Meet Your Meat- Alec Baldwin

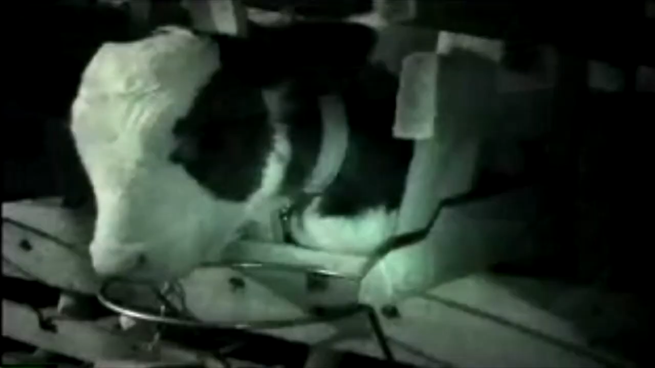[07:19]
and their babies are torn from them shortly after birth, which causes both of them profound distress.